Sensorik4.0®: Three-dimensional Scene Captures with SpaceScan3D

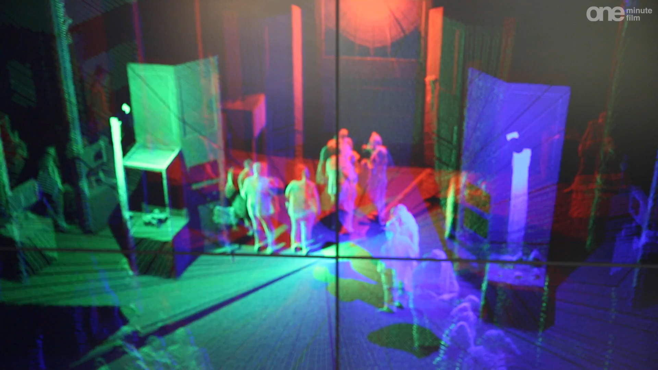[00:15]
SpaceScan 3D consists of three sensors installed in a triangular pattern that combine Pulsar Engine technology with two independent,